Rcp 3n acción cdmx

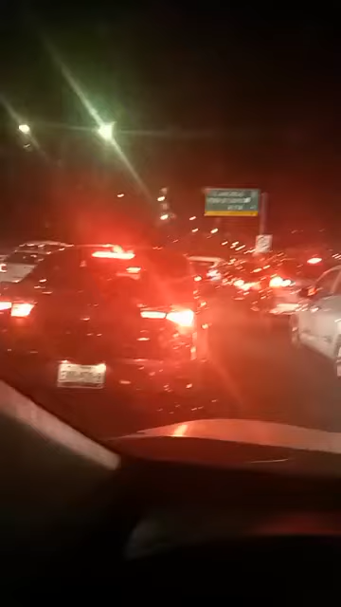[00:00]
Estamos en el periférico, compas, y como hacia Indios Verdes. Quién sabe qué pasó, están totalmente cerradas toda la vialidad. Las combis están pasando para acá.
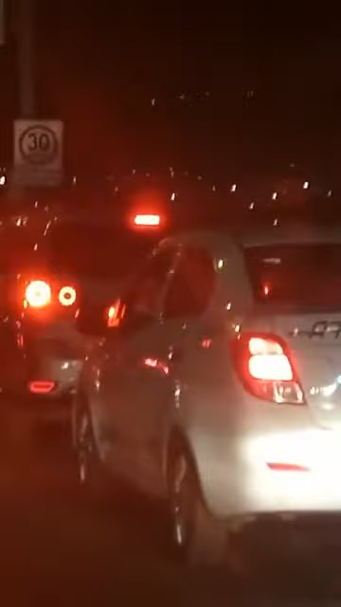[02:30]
Igual ya cerraron la pista para que no podamos entrar. Entonces, es lo que pienso yo hacer para poder entrar, a ver qué hacemos, cómo le hacemos para entrar, porque va a estar cabrón. ¿Cómo ven, carnales? Esto es lo que está aconteciendo en el periférico. Y la R1 está aquí a mi derecha, como unos 25 metros o 30 metros.
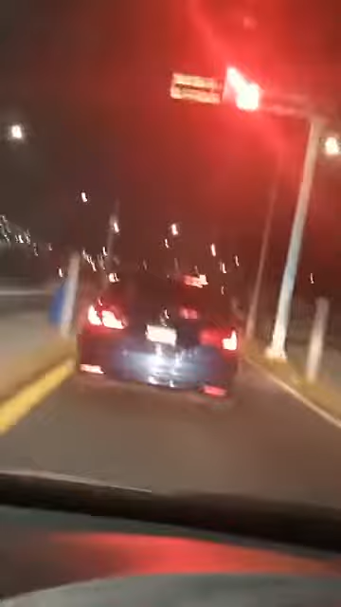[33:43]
¡Avánzale! ¿No? ¡No recibo dinero! ¡Va que va! ¡Sí! Bueno, pues ya lo voy a empujar a este carnal.